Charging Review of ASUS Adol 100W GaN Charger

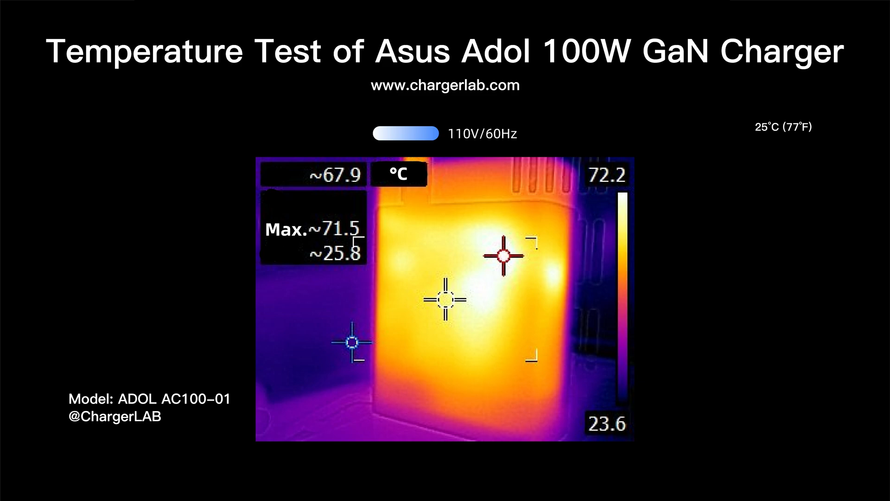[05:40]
On screen: spot 67.9°C, max 71.5°C
63.6 degree under 220 volts 50 hertz and the maximum temperature on the c and d sides was 69.3 degree under 110 volts 60 hertz the maximum temperature on the a and b sides was 71.5 degree and the maximum temperature on the c and d sides was 66 degree